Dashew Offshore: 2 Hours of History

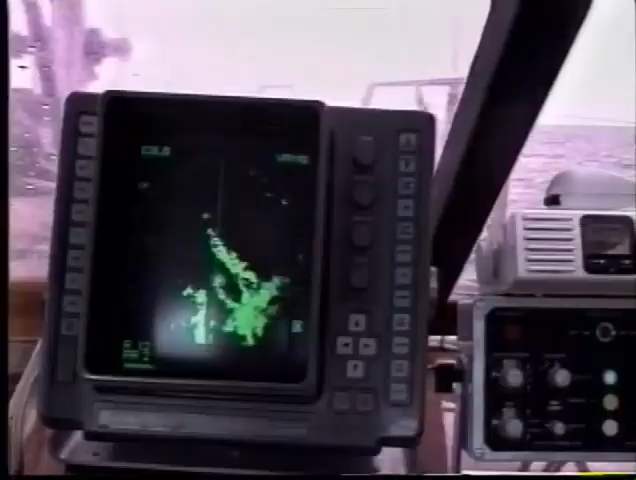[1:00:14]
With radar, VHF, and pilot controls close at hand,
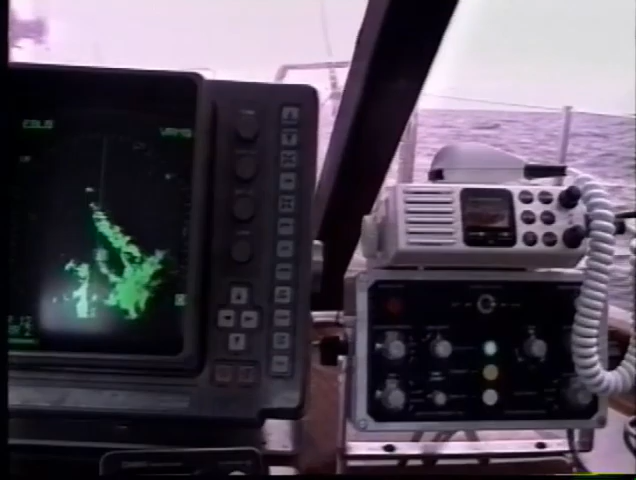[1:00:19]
we can con from inside and pop outside for a quick look every few minutes.